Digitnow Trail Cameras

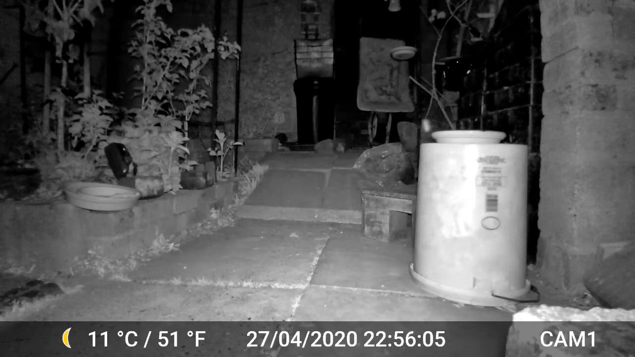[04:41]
One of them is quite happily drinking the water and the other one is a bit of a bully comes and pushes him or her off and pushes him or her around for a while. I don't think he's trying to mate with her. I think it is just aggression over territory. And here he is going to claim his prize of the food that we've put inside the hedgehog shelter for them. There he is.